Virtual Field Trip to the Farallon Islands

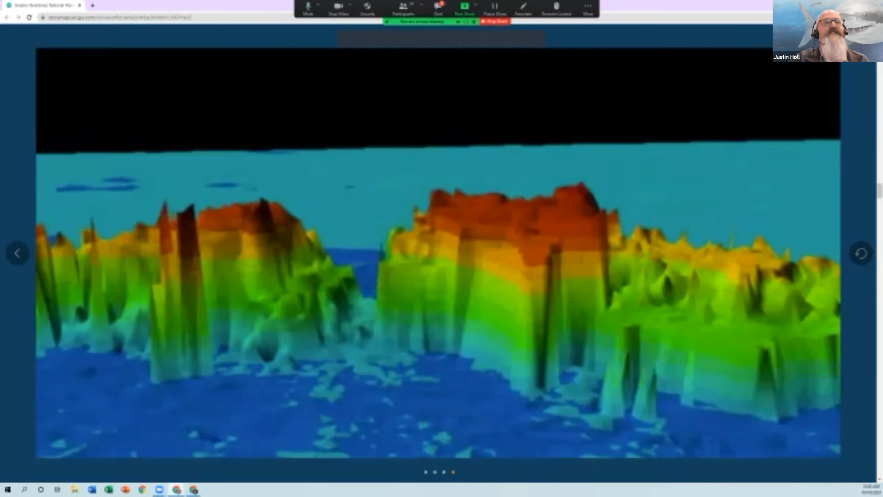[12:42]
This is a sweep of the Lueckenbach bow. And it shows the split between the stern and the main hull. This is a sonar image on the bottom of the ocean.